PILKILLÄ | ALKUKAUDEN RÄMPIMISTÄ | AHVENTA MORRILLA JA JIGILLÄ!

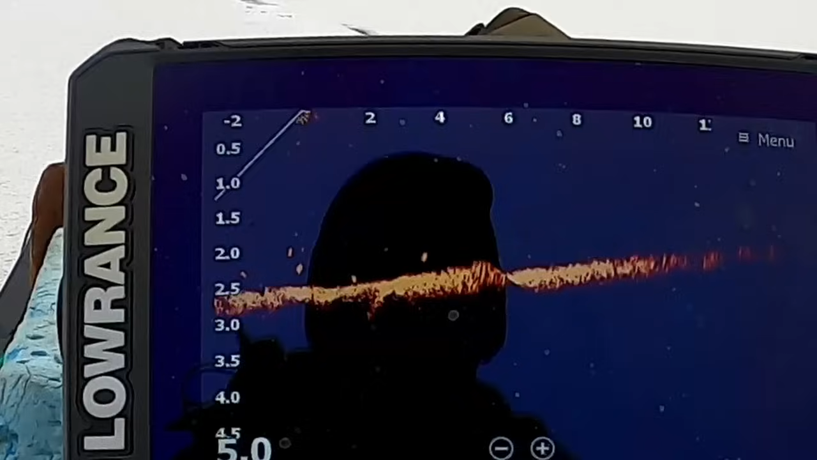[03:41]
Vaikee on myös kuvata tätä aktiivi targetin ruutua, että... Kyllä mulle on ikävä on 2D-hommia.
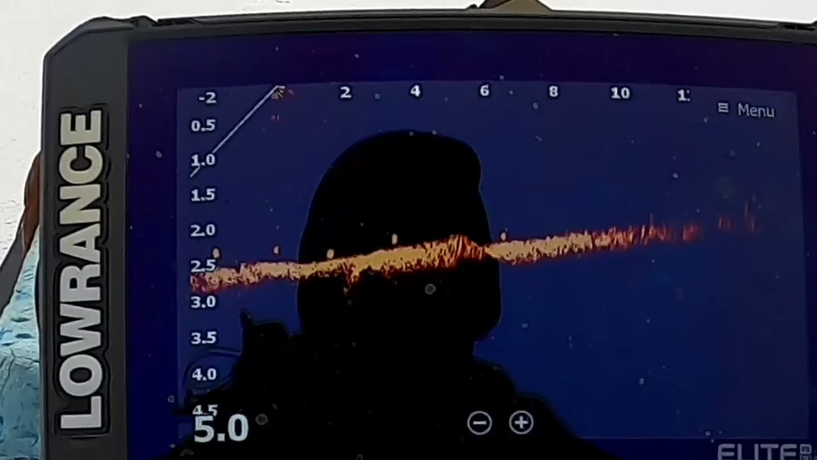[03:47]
Se on niin seläkkejä näyttöjä. Kato, että jos...
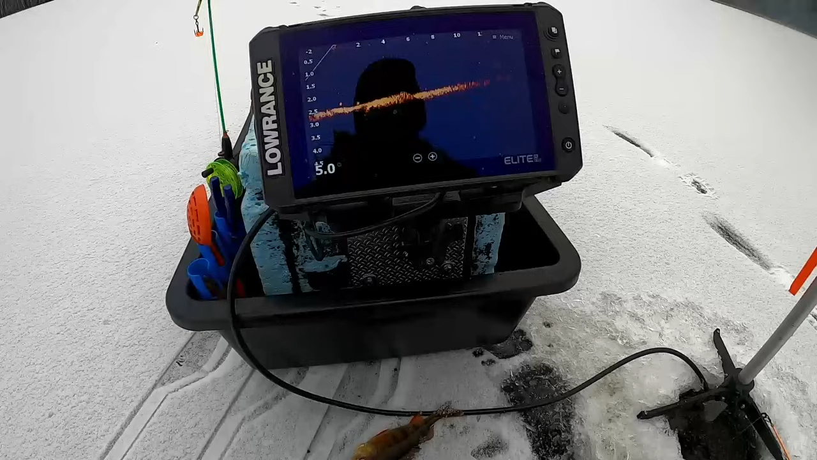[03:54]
Jatketaan 2D-llä sitten blick, blick hommi. Tule nyt sieltä pohjasta.
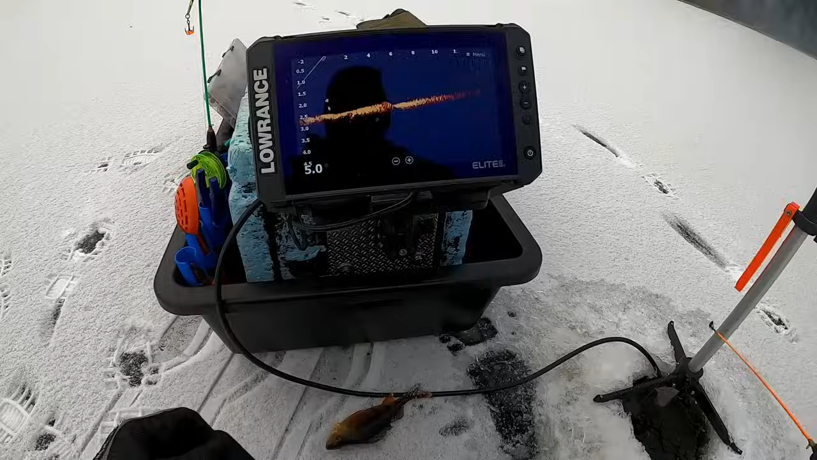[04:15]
Pientullu sieltä. Pientullu sieltä. Mä lähden ku isompi ohvel.
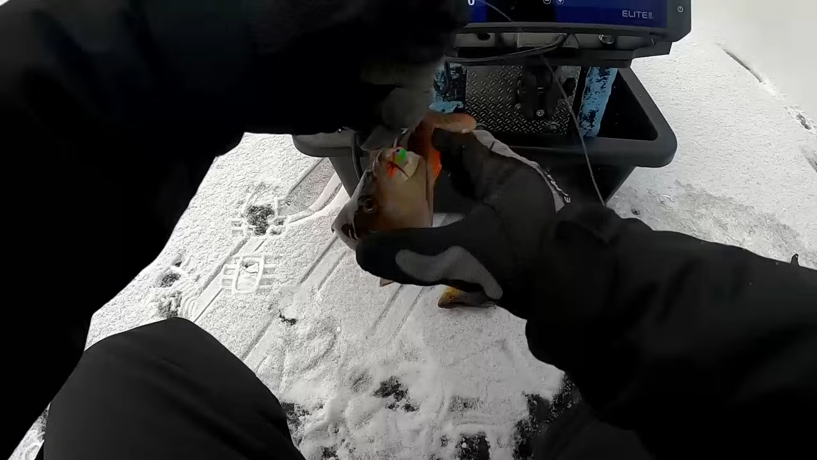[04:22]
Tämä on jo vileaahun. Ihan niinku oikee. Oikee vileaahun.
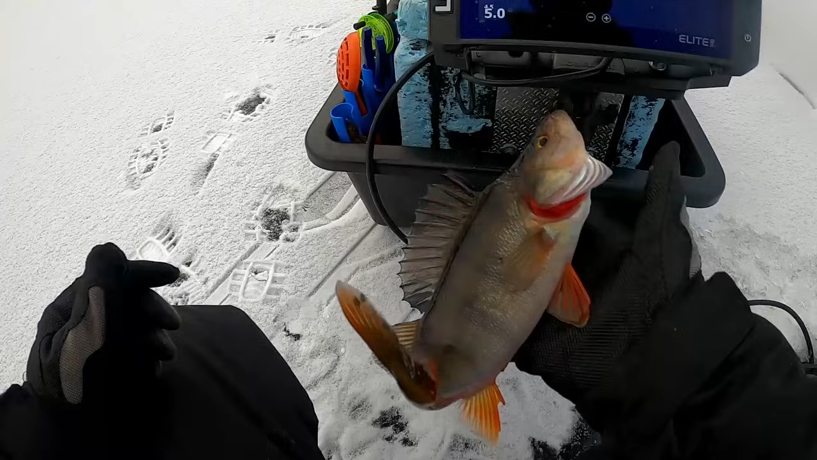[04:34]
Pientullu sieltä. Tos oli pienempi. Ei se tässä matalassaan kuli. Niin vaikee sannut tuosta luottaa. Minä näet sitä mittaa. Ja senkin näytti se toinen, mikä oli tuossa kuinkki. Vähän isommalta väliin. Nyt se vähän kävi kahtomassa olempana se.
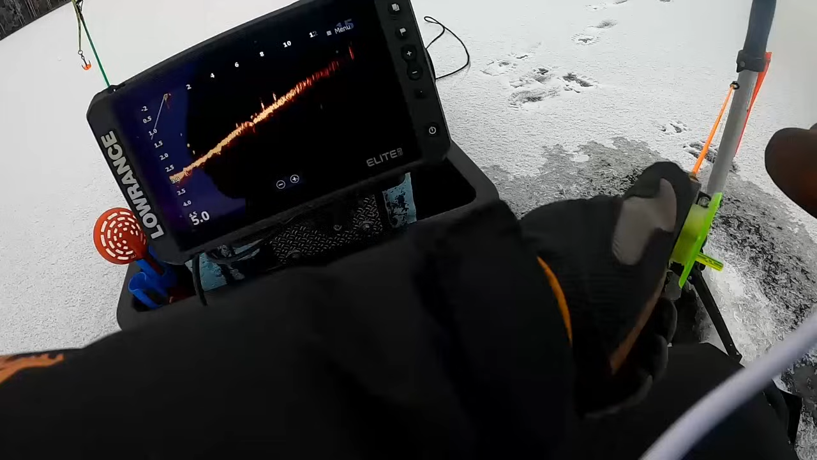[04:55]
Ikäkki oli sitä jikiä äsken kahtomassa. Pientullu sieltä lähemmäs. Sillä oli vähän mielenkiinto. Lähettäen tuosta vähän levi puuttelemaan nosto mua. Sieltä se nuppas. Ei teet tämä ole kyllä se mitä minä yritin.
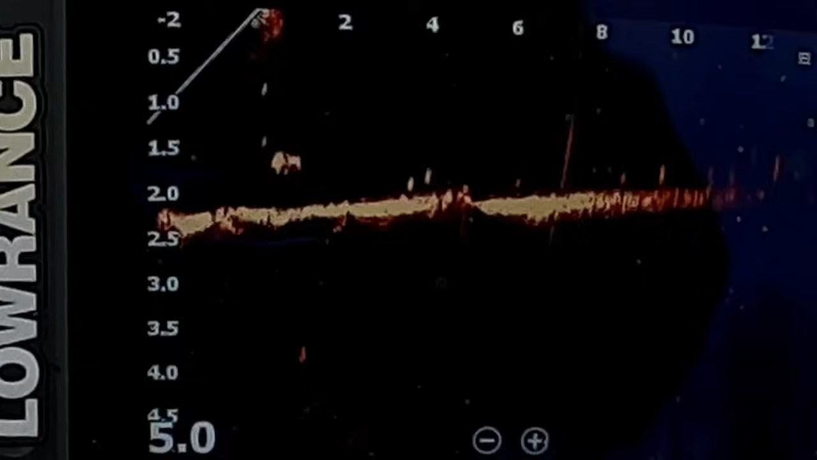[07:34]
Kokeillaan haakee silti. No se onhan se tullu pystärille. Tässä on vaan se juu.
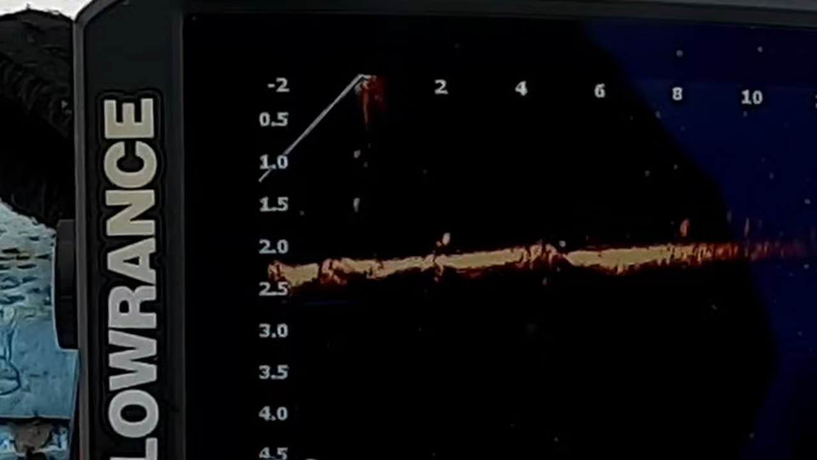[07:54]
kokeillaan. Siinä näkyy hienosti hienosti saaki.
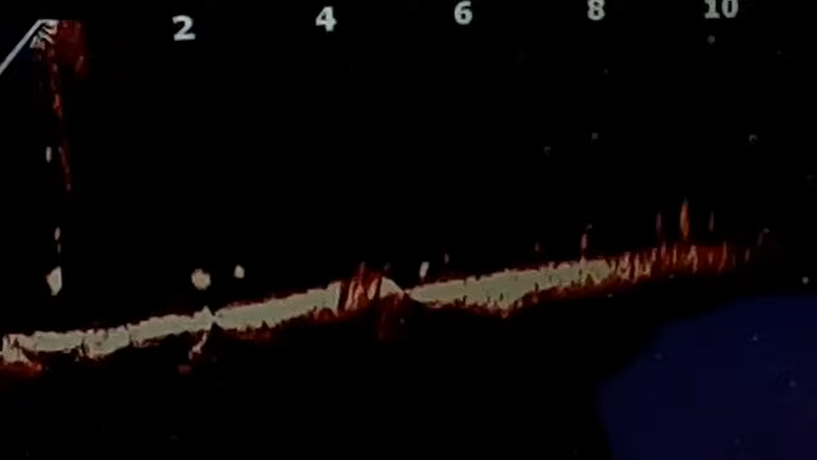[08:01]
Se on tossa alapulla.
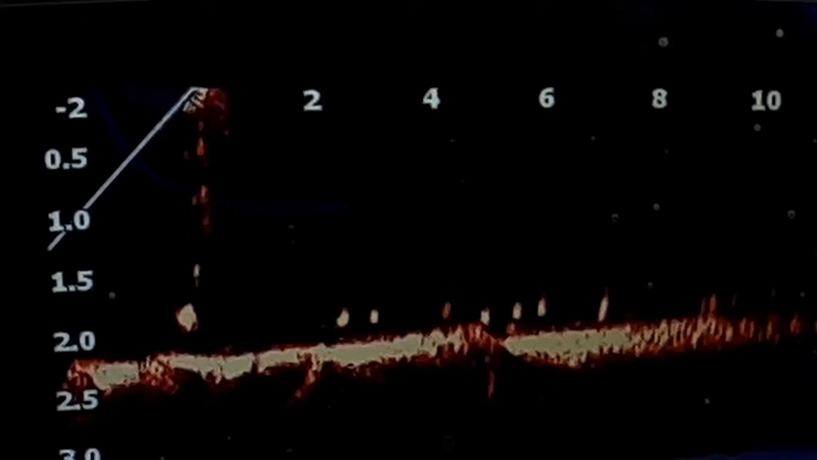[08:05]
Kokeillaan. Just tossa on kaks metriä.
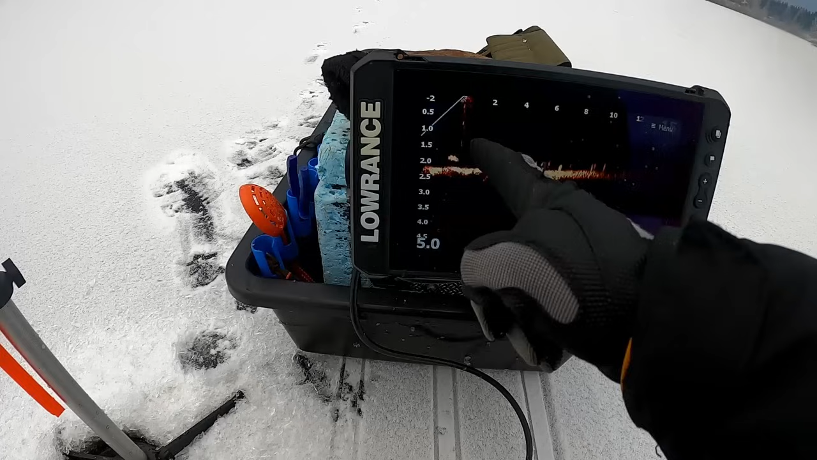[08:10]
Niin tuo näyttää sanolta metri. Vois olla semmonen Vois olla joku 8-9 sentti. Taihän tuo tuota kahten louvua.
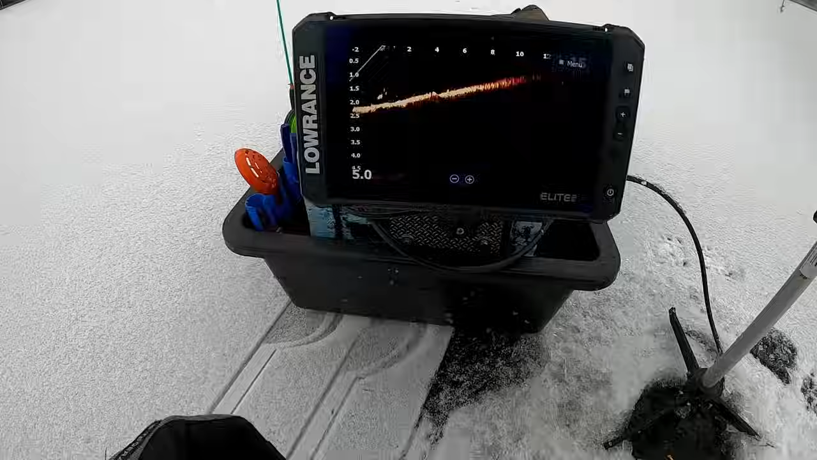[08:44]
ei se oo niinku haaki jakka tieltä. Se ei vaan se jostain syystä se on se pienempi haaki kaato. Eiku se on ihan sillä ekalla reissulla se yhden haavu. Tuss on nyt kaks isomppua kalloa. Aika lähellä pilikkiä. Morri.
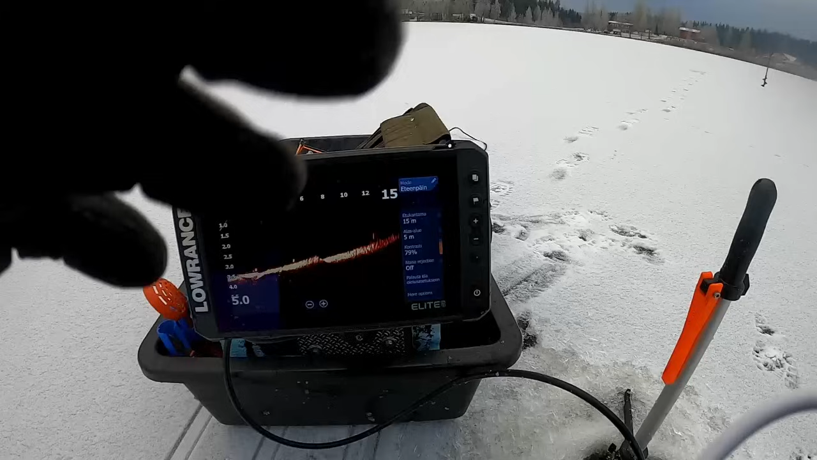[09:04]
Näin tämmös tuota sinne mistä saattiin nuo pari pari emppuja.